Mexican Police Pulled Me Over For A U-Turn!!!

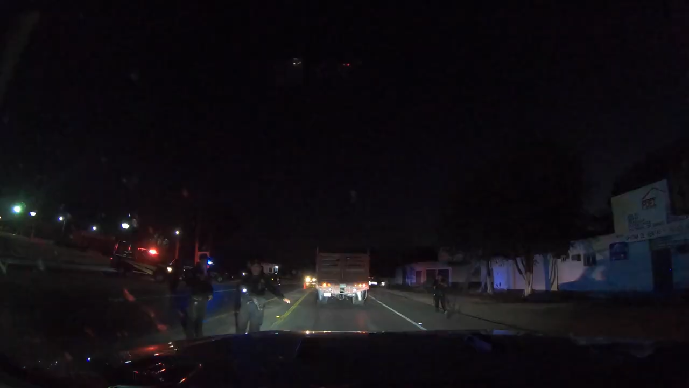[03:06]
You will see a lot of police and army at the night. They will set up some check stations on the road to check RVs passing vehicles.
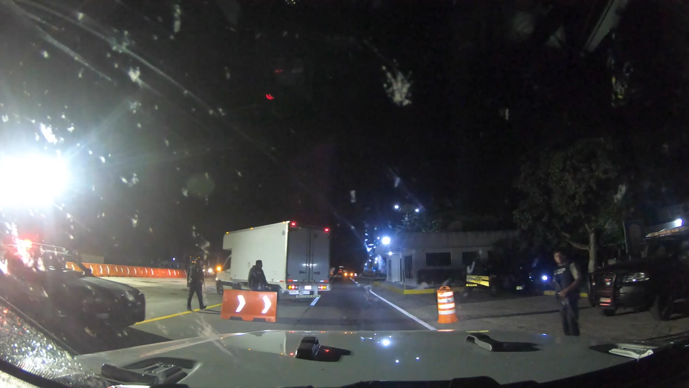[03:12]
I was checked by them four times in a distance of 300km. I saw the blood on the road in one of check stations.